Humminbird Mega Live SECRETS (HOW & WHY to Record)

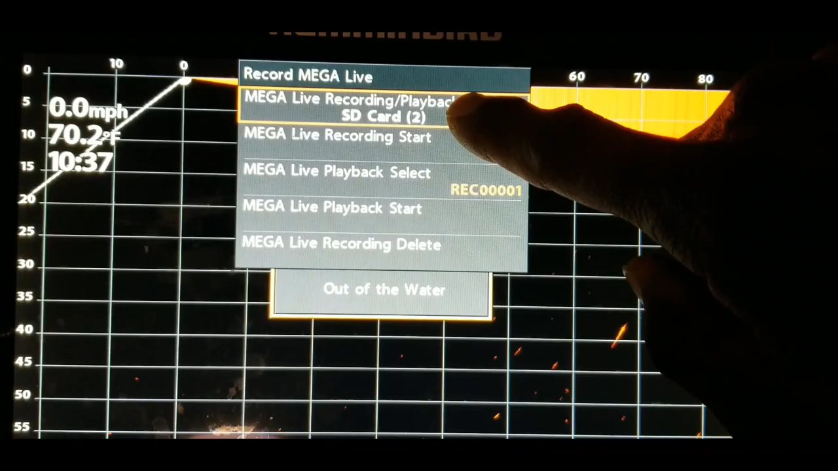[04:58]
On screen: speed 0.0 mph
card that has the recordable um sd card sd slot that will have the recordable
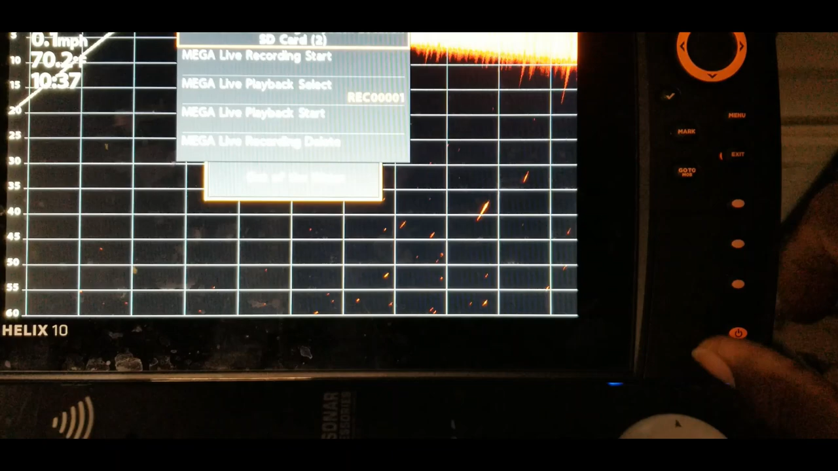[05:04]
sd card in it so if you look down here you have your sd cards and
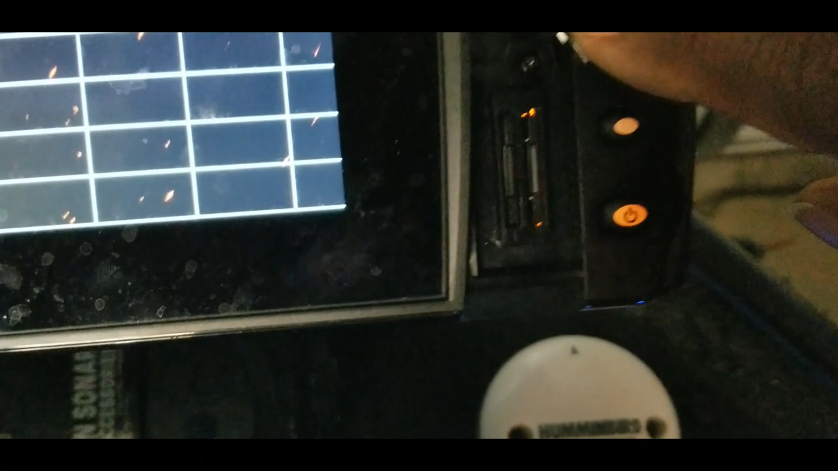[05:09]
these are numbered let's see you can see those numbers on there so you see number one and
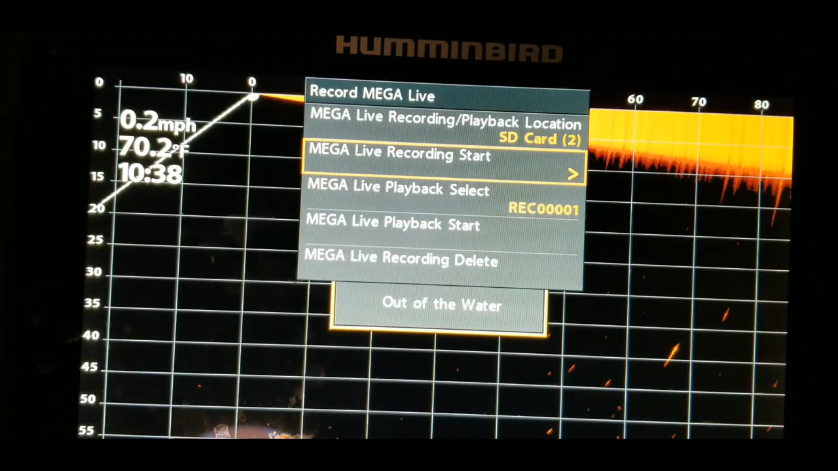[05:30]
On screen: water 70.2°F, speed 0.2 mph
show you the the mega live playback select will show you the recordings that you have already
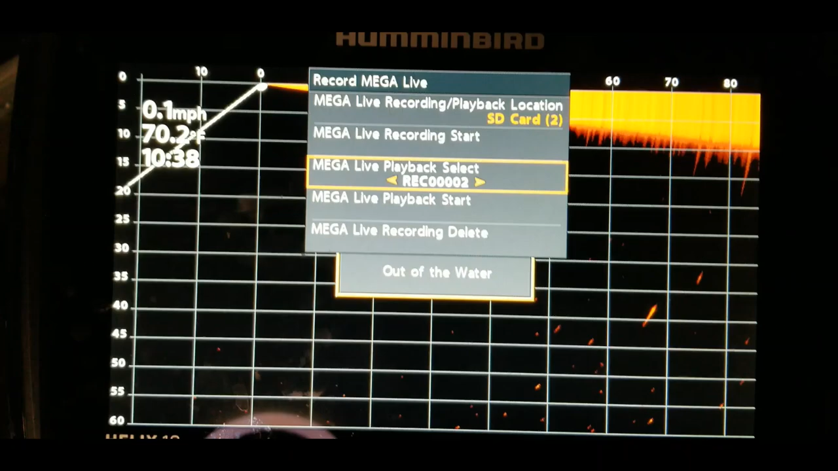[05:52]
On screen: water 70.2°F, speed 0.1 mph
from your three options well from the three options that i currently have here you just put it on the option that you want to start to play
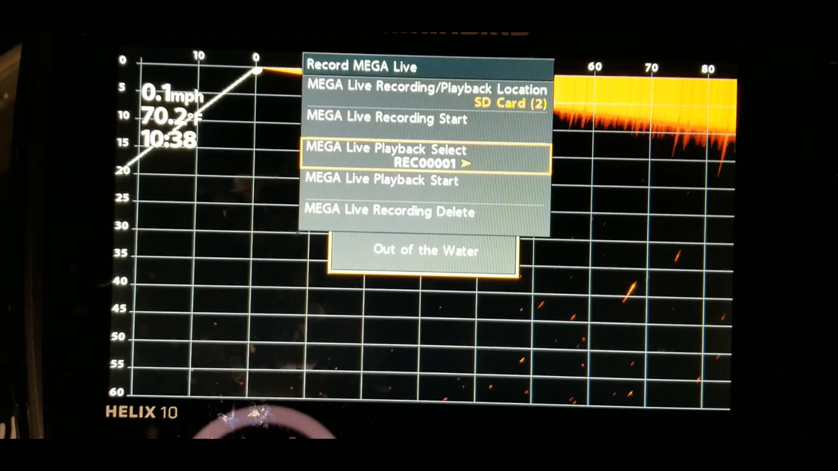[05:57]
On screen: speed 0.1 mph
so that you can see what you actually recorded on the lake you would just pick the option that way so
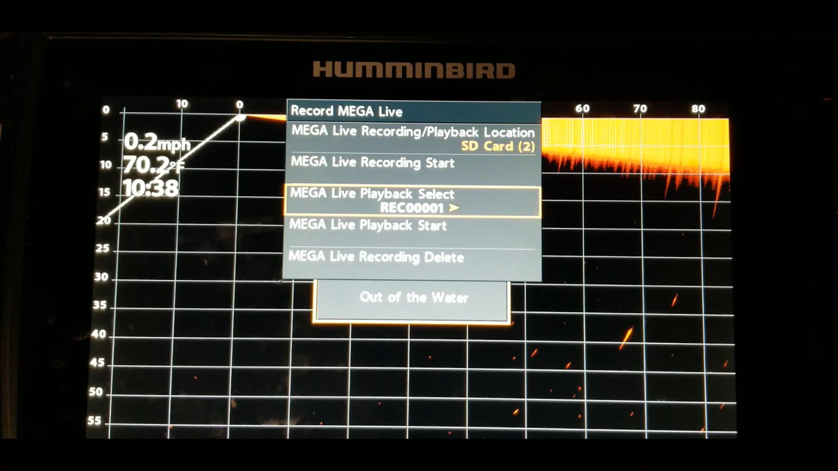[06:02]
On screen: water 70.2°F, speed 0.2 mph
let's see mega live playback start the other option is to delete
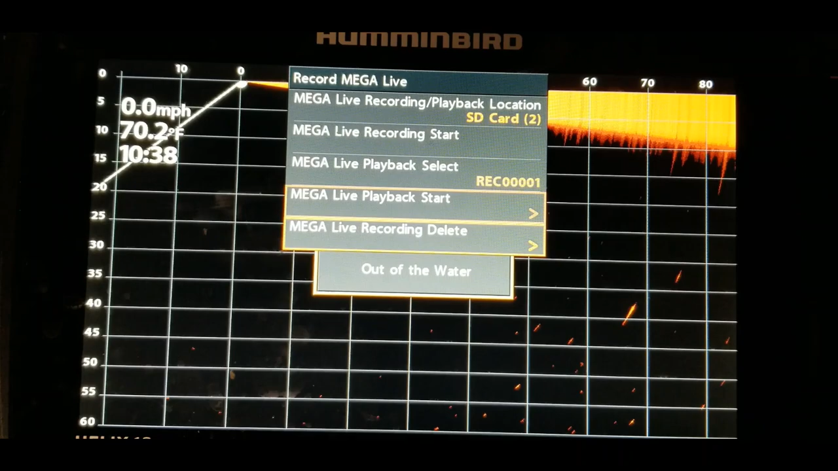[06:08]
On screen: speed 0.0 mph
so if you wanted to delete one of these then you would just delete it that way so
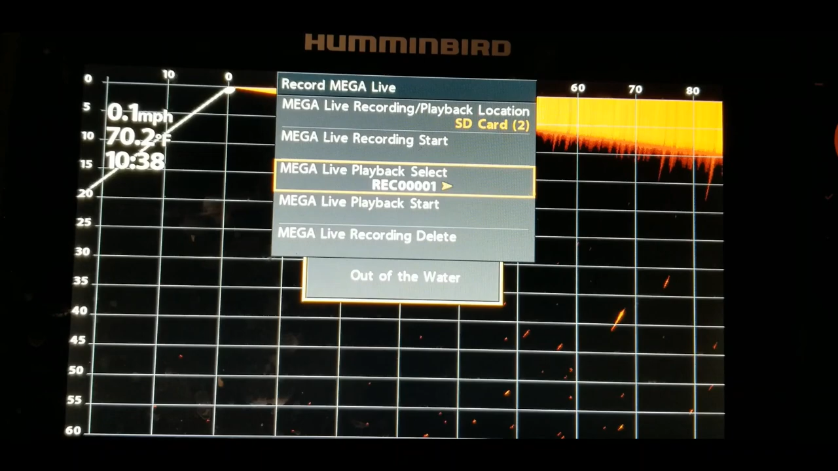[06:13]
On screen: speed 0.1 mph
what we can do is just make a recording right now just to kind of step through it which is very quick and simple
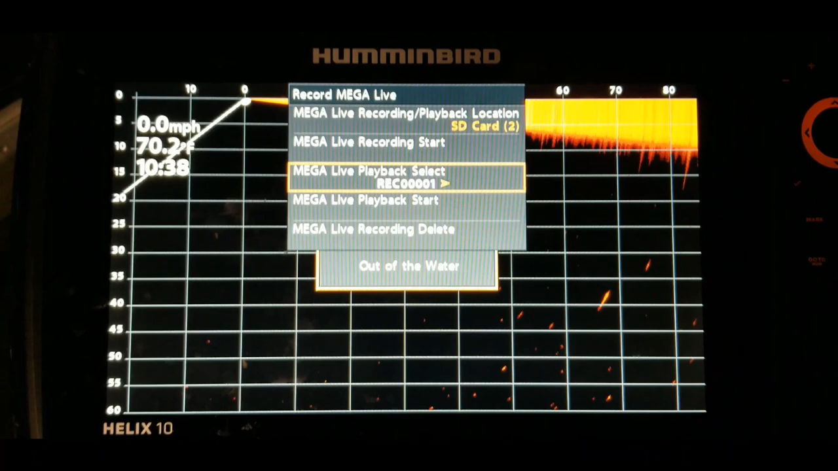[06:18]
On screen: speed 0.0 mph
let's just go back up to mega live recording start we're going to hit the right
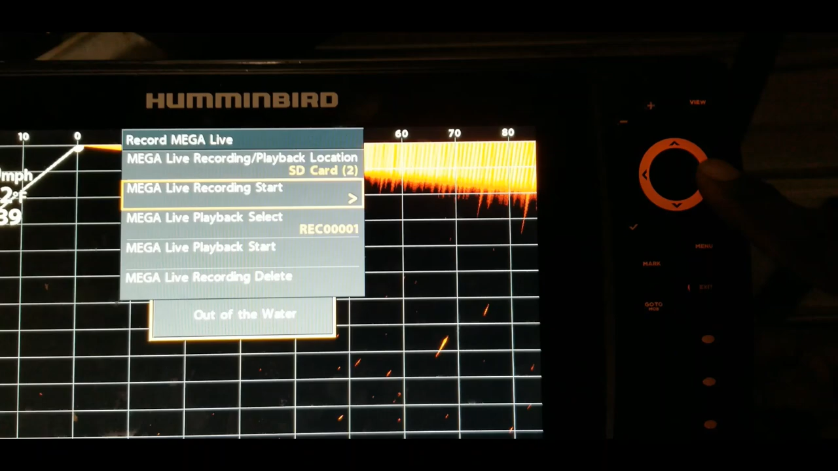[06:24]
arrow key and now it is recording and what you will see is it will
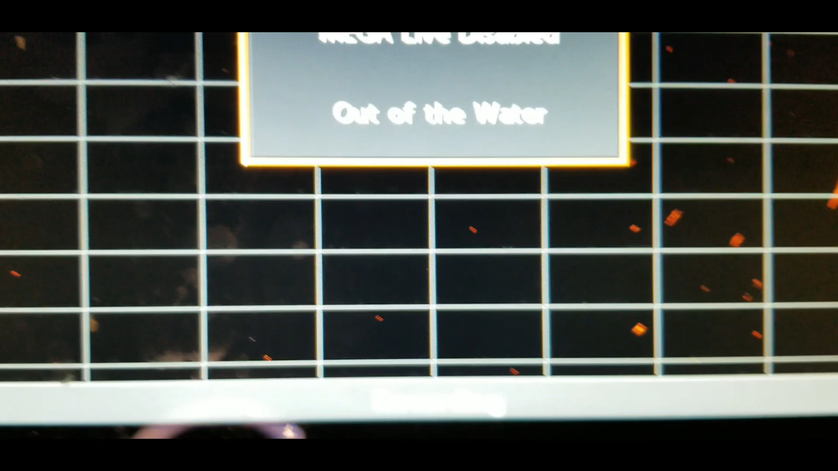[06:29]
flash down at the bottom and show that it is it is recording so if you are out on the water that's
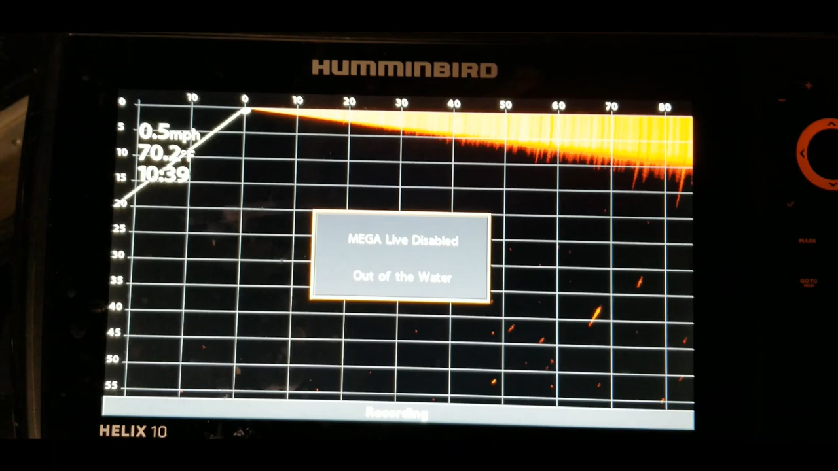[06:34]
On screen: speed 0.5 mph
basically all that you do and now it will record that entire session um for the
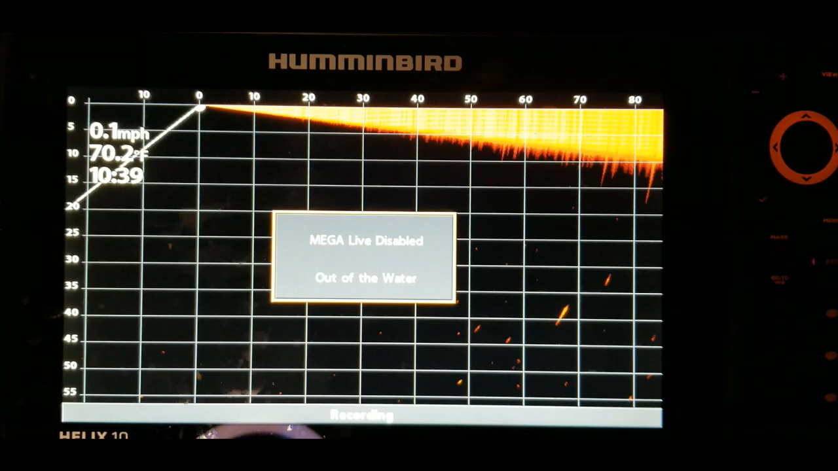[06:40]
On screen: water 70.2°F, speed 0.1 mph
length of time that you leave it recording whenever you're ready to stop you just hit the menu button once
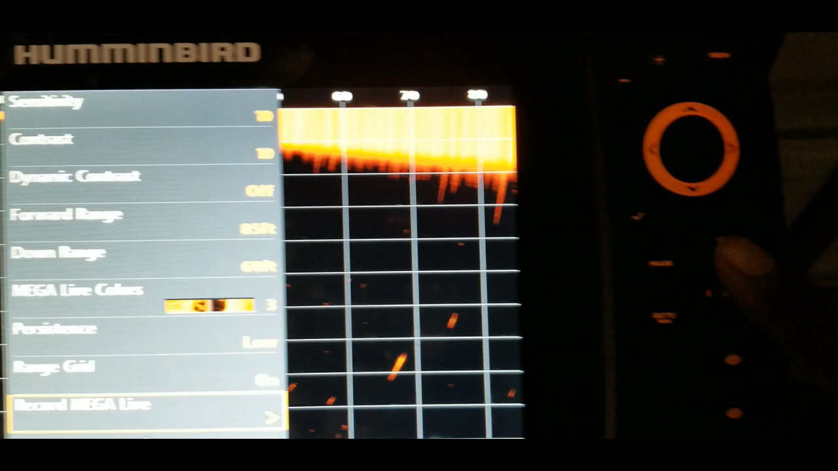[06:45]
again um then you go back to record mega live and you hit the
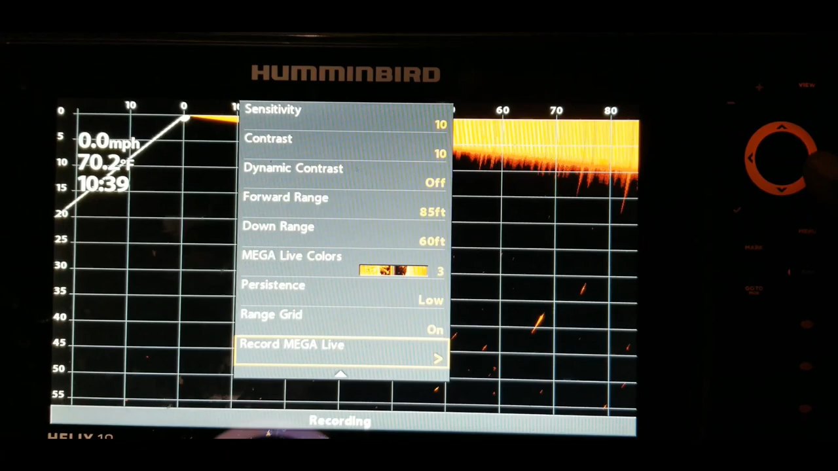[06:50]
On screen: water 70.2°F, speed 0.0 mph
right arrow key mega lives recording stop hit it
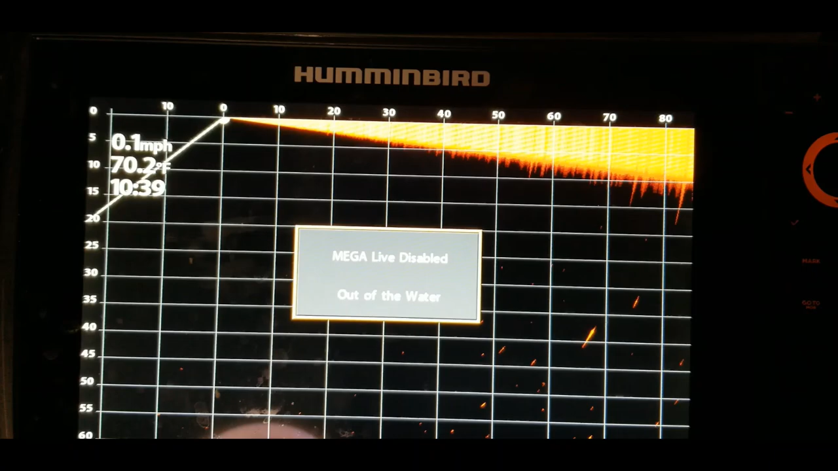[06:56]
On screen: water 70.2°F, speed 0.1 mph
to the right and there you go now it has stopped recording now you want to go back and hit the menu button
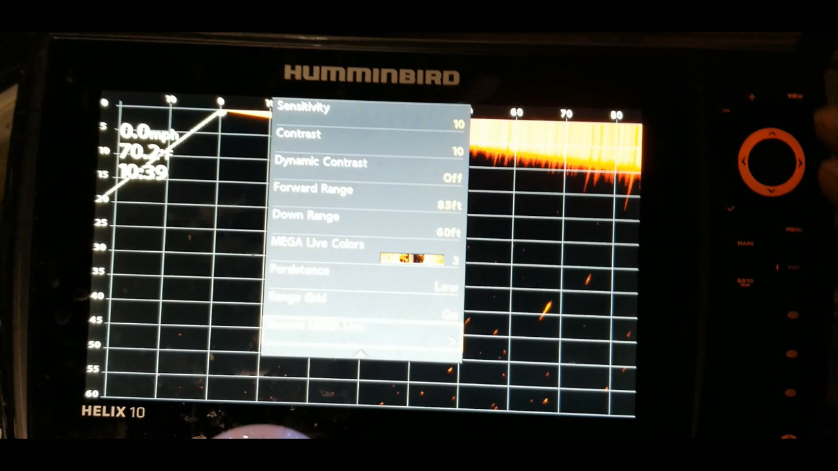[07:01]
On screen: speed 0.0 mph
again that'll take you back into the settings for the recording record mega live is right here so you hit the right button again and
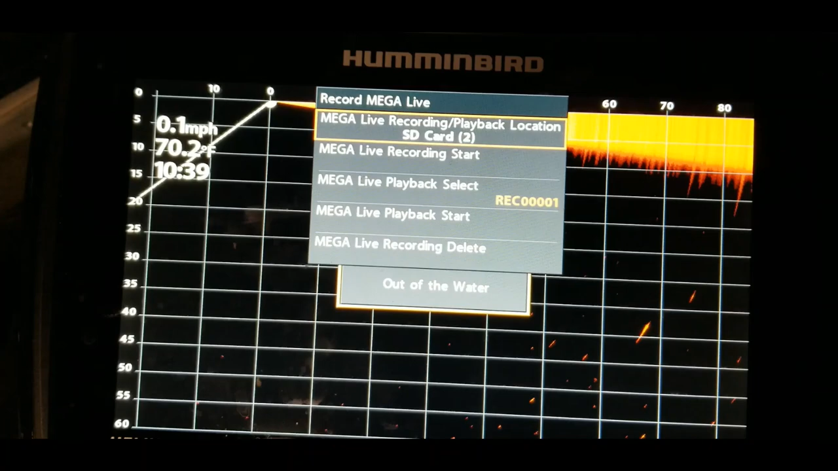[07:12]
On screen: water 70.2°F, speed 0.1 mph
now you saw we had three recordings before now let's go we should have four one two